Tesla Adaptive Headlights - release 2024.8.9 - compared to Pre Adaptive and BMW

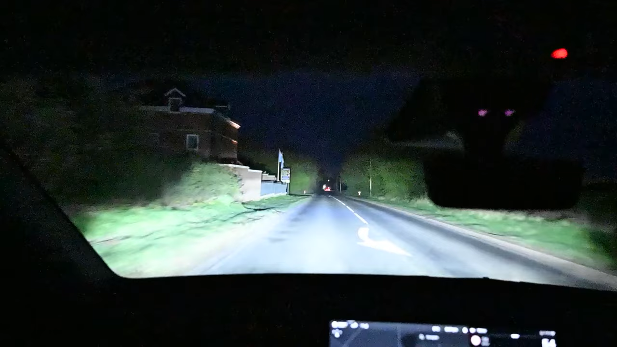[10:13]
headlights with the tesla um knowing that they can you know improve them with with software updates we think it's actually quite a quite a success and certainly a massive improvement on the old adaptive headlights if there's anything compared to the bmw it's probably the
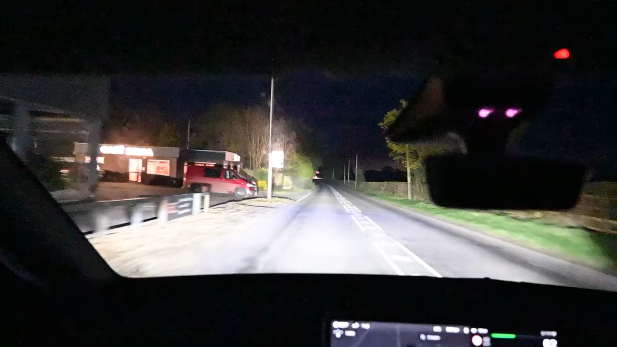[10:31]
resolution or the number of pixels or something of the headlights doesn't seem as high and so you get some strange artifacts or much more clear demarcation of lights you can see individual you know almost like elements turning on and off but overall we would call this a success for tesla and very welcome